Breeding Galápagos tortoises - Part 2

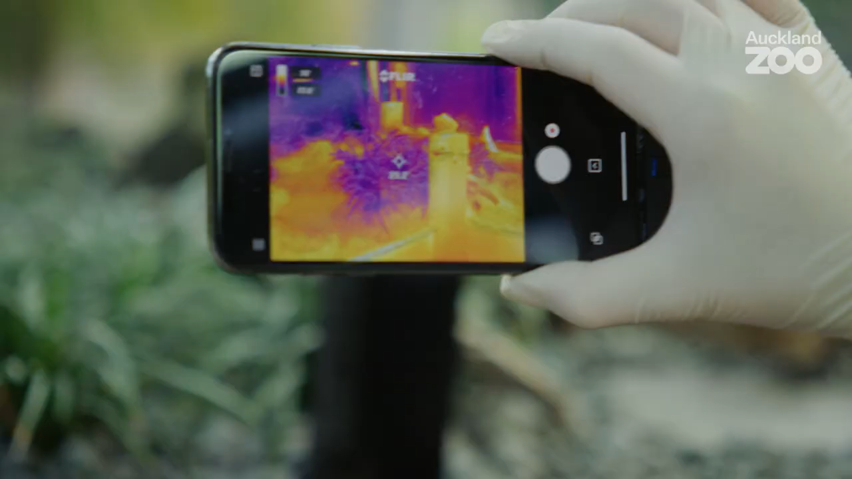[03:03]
It allows us to see if all our
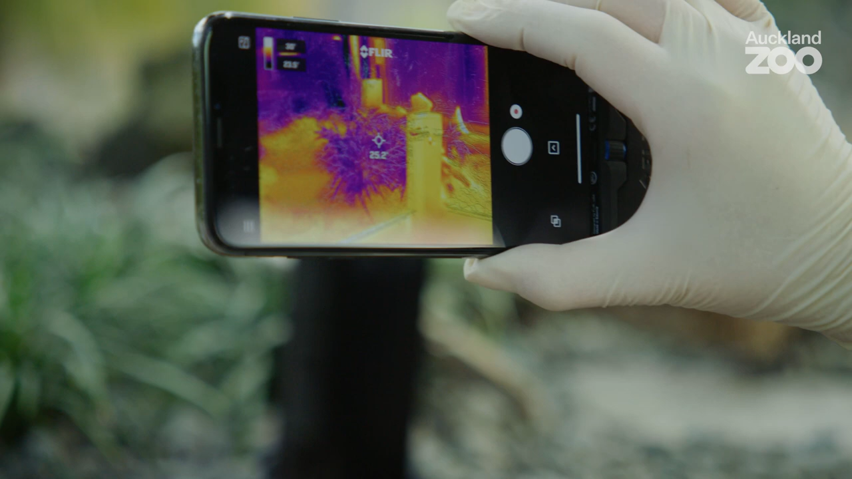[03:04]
lights and our heating are actually giving out enough heat for say a basking spot,